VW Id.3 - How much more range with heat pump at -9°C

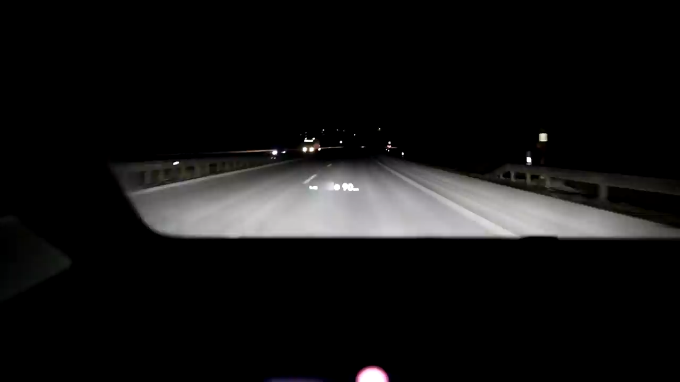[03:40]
The last update. It doesn't have the augmented reality part. But it's just the speed and the cruise control. I'm driving 90. Like I said. Constant speed. Will slowly drive when I have to turn around in Hängersberg. And then drive back to the exit here. Where I just came on the highway. And then we look at the consumption. Average speed and everything. And hopefully I can keep this 90 kilometers an hour.